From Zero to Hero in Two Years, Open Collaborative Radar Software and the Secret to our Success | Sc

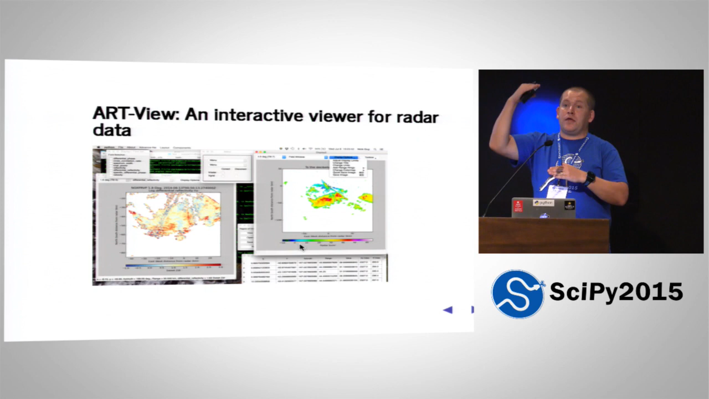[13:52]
Basically, with a Python back in, you're able to scan through the radar data, look at it in time, zoom in. At NASA, PyArt provides the engine to ingest data from polymetric radar.